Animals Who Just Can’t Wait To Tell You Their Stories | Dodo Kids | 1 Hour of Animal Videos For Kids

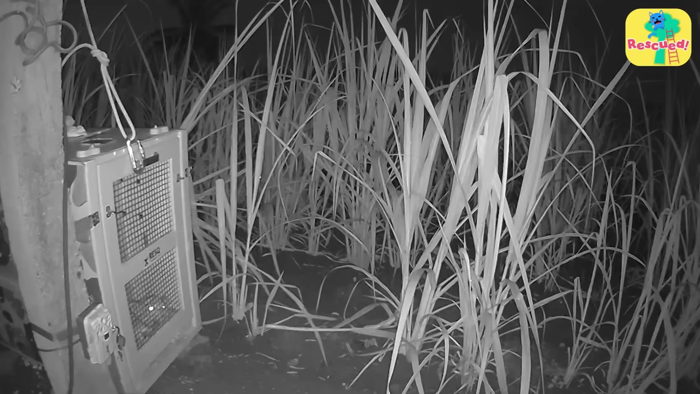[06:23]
but kept an eye on the baby with a hidden camera. The baby leopard wanted to be let free, but the rescuers knew they had to be patient. The little baby was worried. The rescuers were worried too. And then, those are eyes. A leopard had arrived. Was it mom? The grown-up leopard seemed curious about what
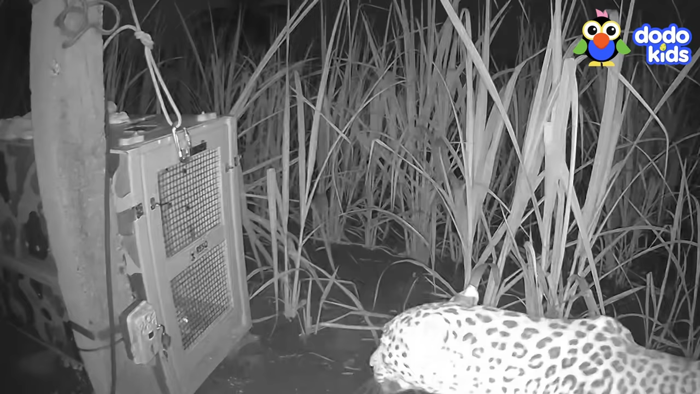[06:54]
was in the cage and started growling some friendly growls. And the baby growled back. This leopard was definitely the baby's mom. They pulled open the cage, and the baby and mama darted off into the night as a family,
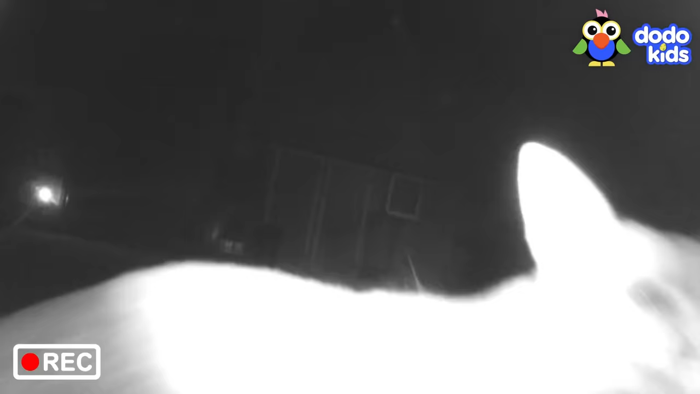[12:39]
It's our suspect. But who or what are you?